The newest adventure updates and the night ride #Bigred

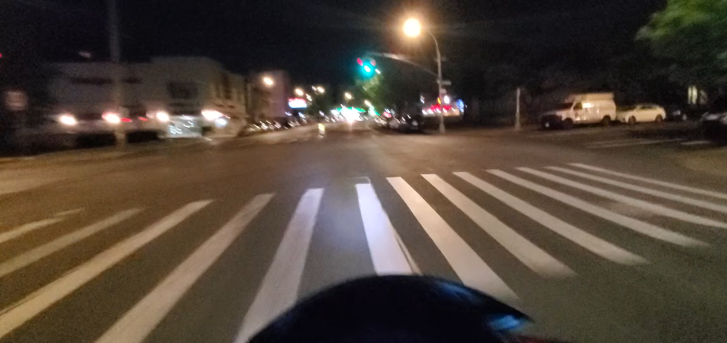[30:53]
So if you stay stuck on it and stay where the car can see you on the right rearview mirror, and inside the car, his mirror inside the car. You use this bike strategically when it comes to another car, other cars around you, like what I'm coming up on now. So I'm staying on to this left side of these cars so they can see these motorcycle lights coming up. It's a motorcycle behind us, baby.